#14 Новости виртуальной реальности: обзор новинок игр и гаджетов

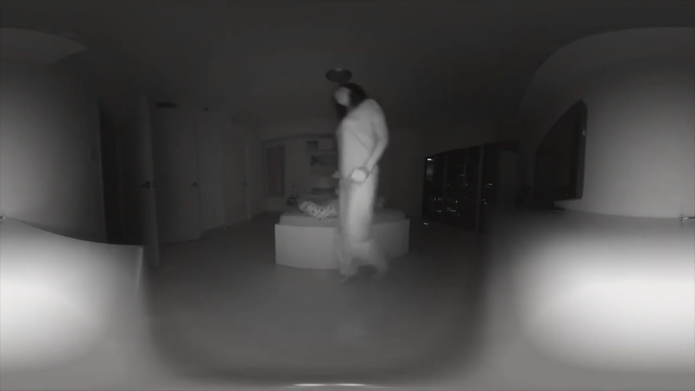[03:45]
отличная потому что позволяет видеть все что происходит у вас дома когда вас дома нет